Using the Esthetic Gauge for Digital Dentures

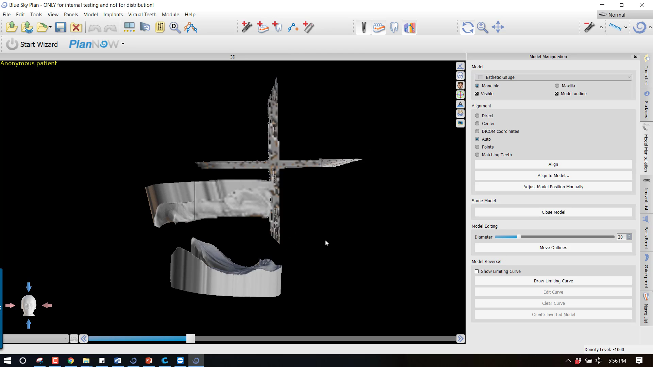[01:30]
Now what this is, is this is a couple of planes, and so we have a vertical plane.
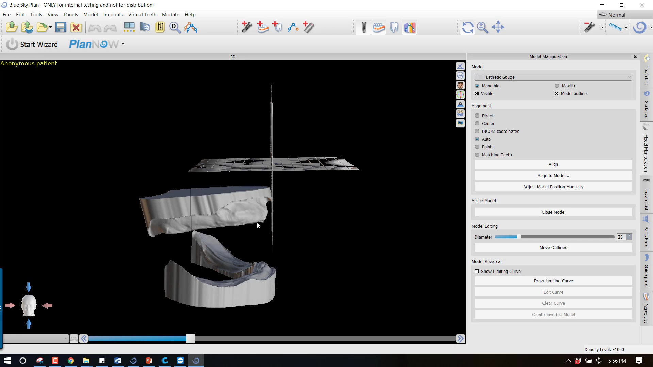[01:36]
This is already set up to be in line with the head.
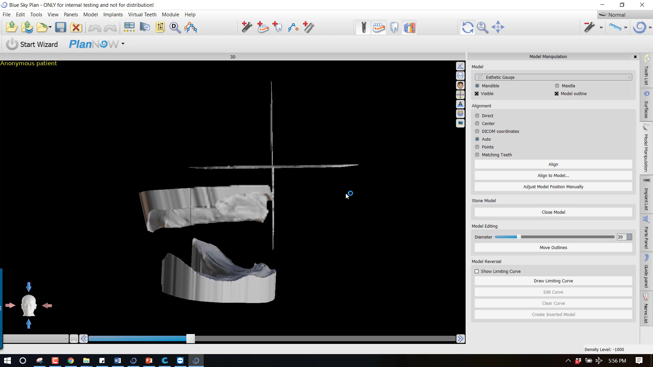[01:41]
This is a vertical plane, so you would set your your midline along this.
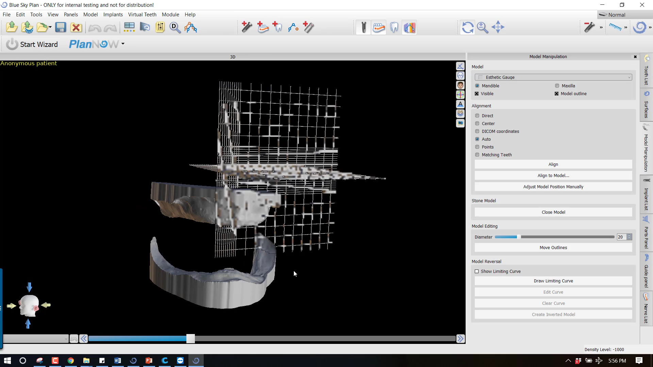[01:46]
This would be all of your vertical up and down information, and then you have a horizontal plane, and so this would align to your occlusal plane, your inner pupillary, the campers plane, allotragus. You could align it to the hip plane. Whatever methodology you're using to establish the occlusal plane, this is what you would align parallel to that.
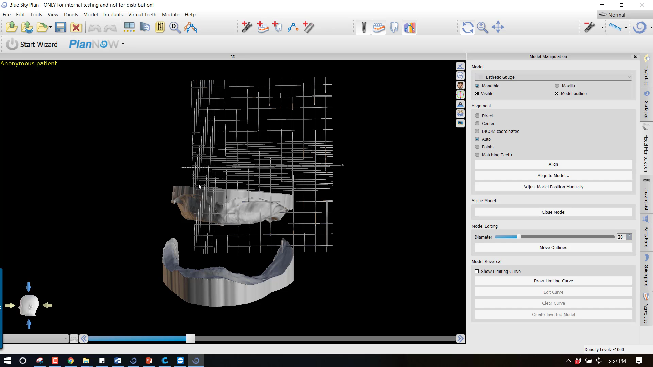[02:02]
So if you've ever used something like the COIS Dental Facial Analyzer, same principle, just a digital version of it.
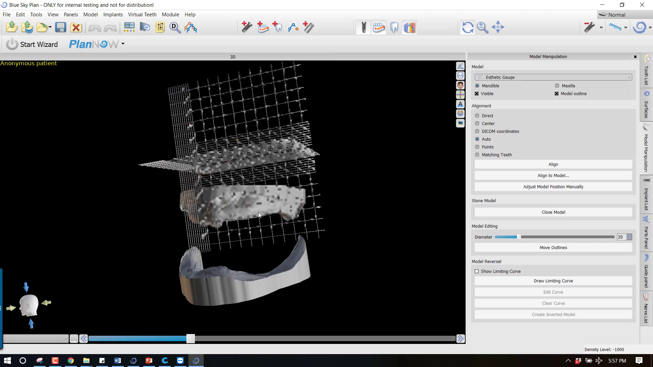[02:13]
However, one of the other additions that I've done is that obviously these are these are somewhat transparent.
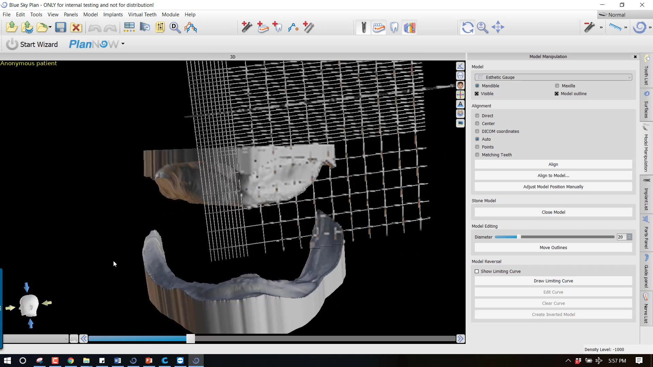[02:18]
That's important because if you're looking at one of these from the occlusal, and you're trying to orient that vertical plane to come through the midline, if the horizontal plane is opaque and is a true plane, you're not going to be able to see through it to do that. So that's one reason that you can see through it.
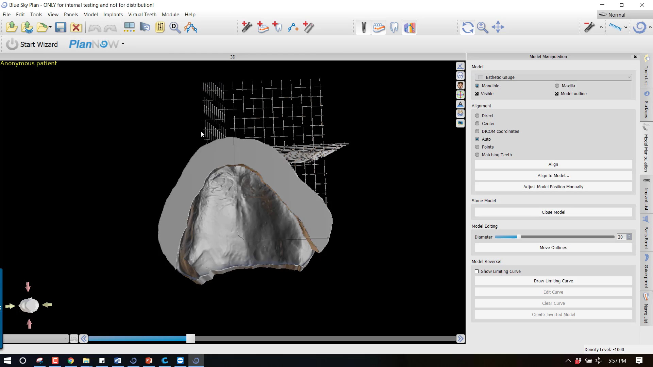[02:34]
But secondly, you notice these lines, and what these lines are is a grid.
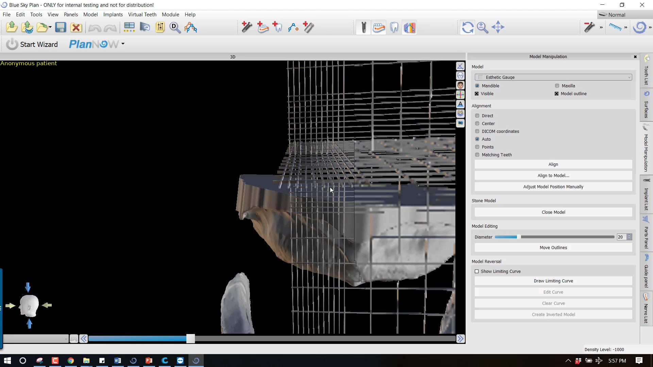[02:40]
And so if you look at the smaller squares, these are all one square millimeter.
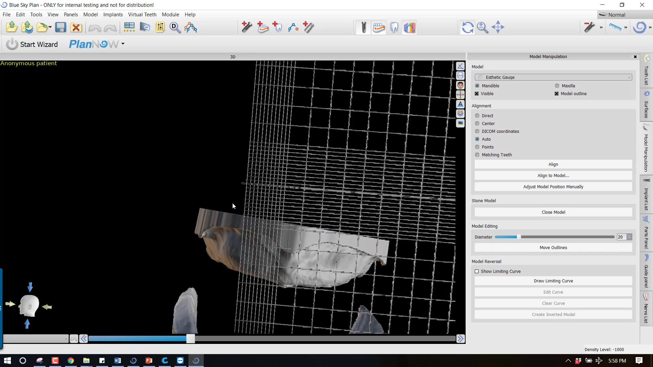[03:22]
So suppose you had a case where you have nothing more than a couple of edentulous models and a mush bite, and maybe you were going to go ahead and do a temporary denture or some wax rims, but you're going to have to establish an occlusal plane and an incisal edge position to give you an indication for that. So the very first step is, again,
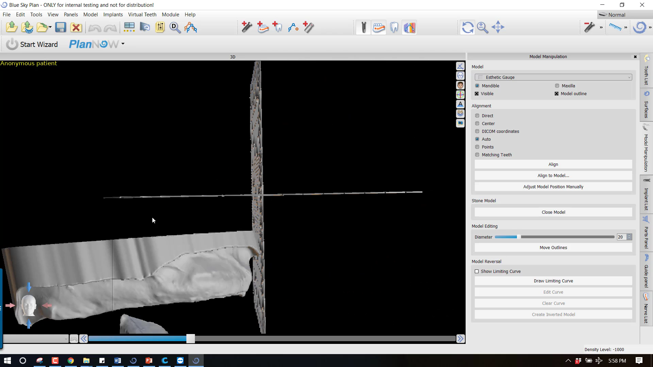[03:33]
you can look at this, and our plane is aligned to the model in blue sky plan. So very first thing I'm going to do is position this maxillary model.
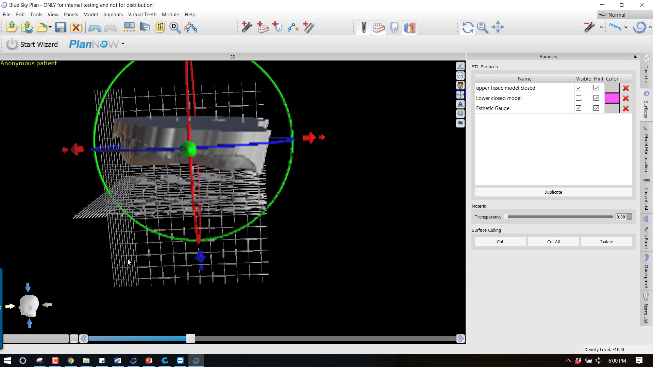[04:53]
I'm going to establish my occlusal plane here based on the hip plane. So that's your hamular notches and your incisive papilla. So what I want to do visually is I want to make sure that this
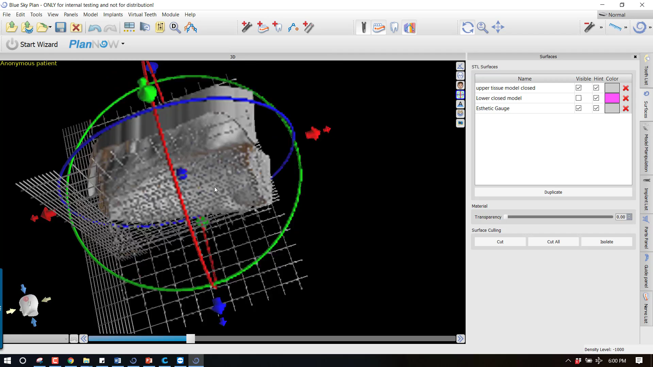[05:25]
So now we seem to be going through both hamular notches at the same position, and we're going through the incisive papilla.
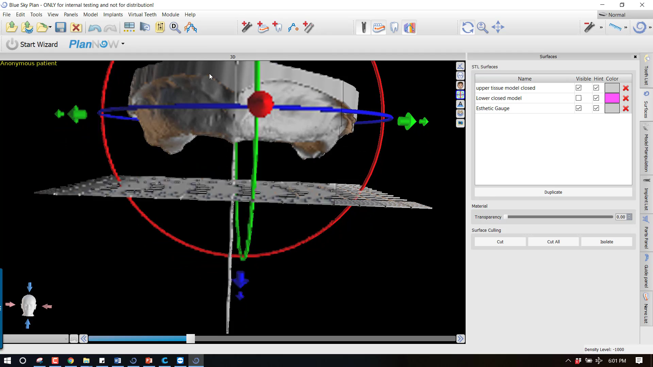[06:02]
but I'm going to scoot this up to approximately the area right in here where those one millimeter marks start.
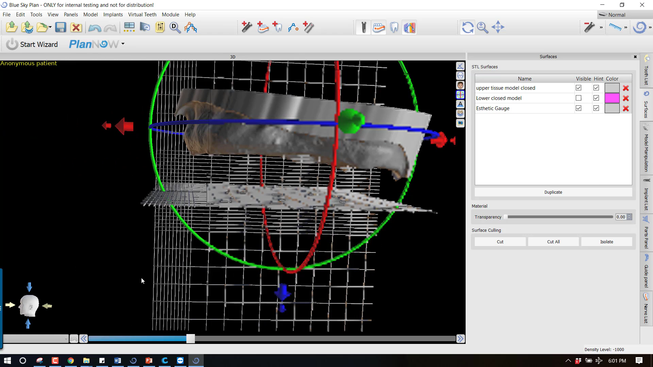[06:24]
Okay, the rest of these lines all establish five millimeters apart. That's all just a five millimeter grid. But what I want to do is get right here where I can utilize these one millimeter squares. Because now, if I turn this positioning widget off, now if I wanted to go based on some anatomic averages, so let's say I have a square arch form, I generally know that it's going to be four to six millimeters horizontally anterior to the occlusal, I'm sorry, to the incisive papilla. So I could go from incisive papilla right here, and I could count one, two, three, four.
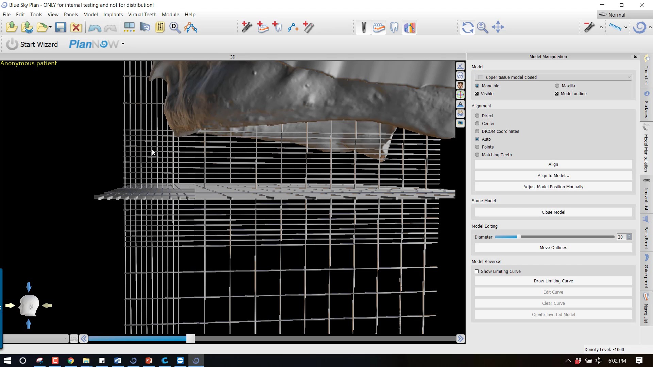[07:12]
We can maybe come down seven millimeters vertically from the incisive papilla to establish our incisal edge position. So we could now come one, two, three, four, five, six, seven. And what I like to do is go ahead and put this model where it is seven down.
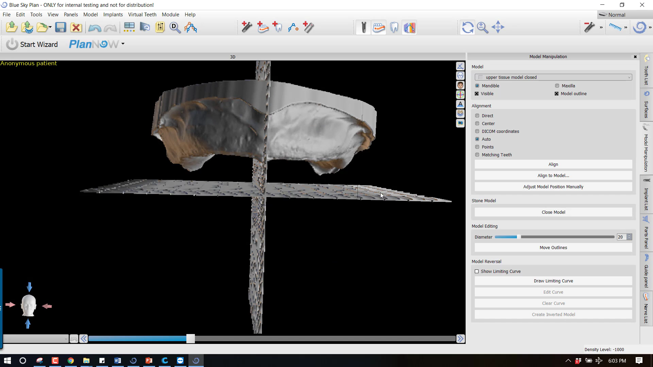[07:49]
in their totality, and drop them right onto this plane, make them perfectly parallel to that,
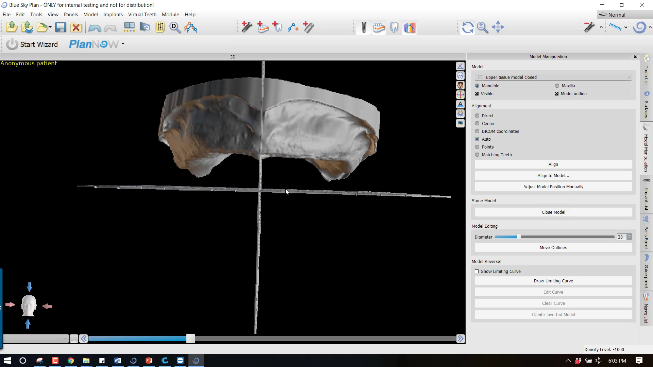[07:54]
and it establishes my incisal edge position.